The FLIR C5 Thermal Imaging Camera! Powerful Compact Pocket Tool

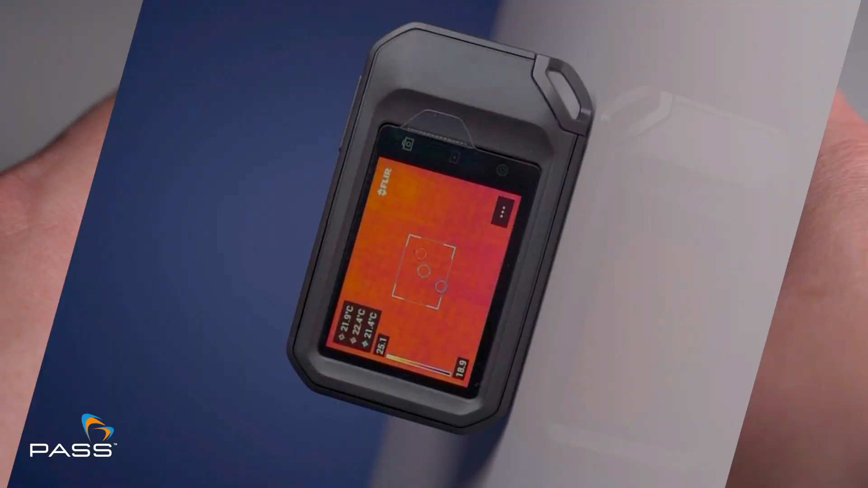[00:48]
the FLIR C5 boasts a vibrant 3.5 inch touchscreen display,
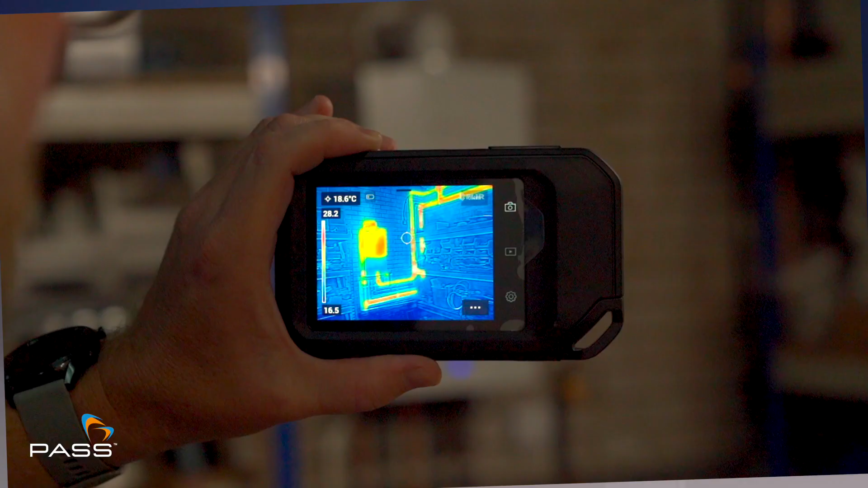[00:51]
On screen: spot 18.6°C
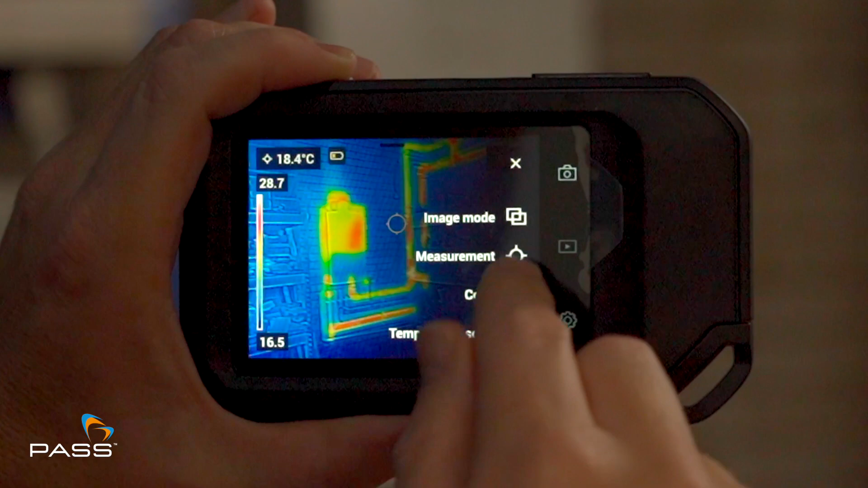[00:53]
On screen: spot 18.4°C
providing an intuitive and user-friendly interface for effortless navigation.